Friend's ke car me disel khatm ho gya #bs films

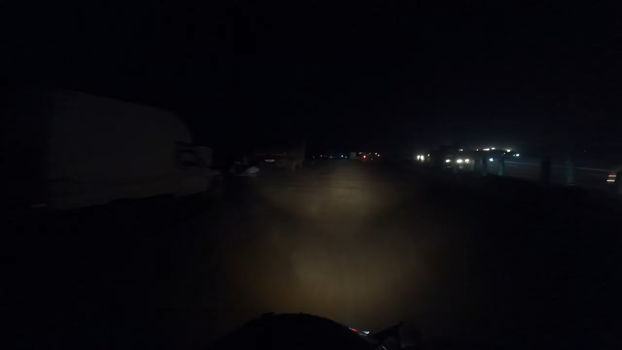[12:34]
अभी लैप कटना है दोस्तों लैप उसके बाद सीधा सीधा राफ्ता में कहीं भी हम लुक का है दोस्ता गारी डीजल खतब हुआ है आपको देख के चलना चाहिए लेकिन आपको गारी दिख गया सामने में लाइट जल रहा है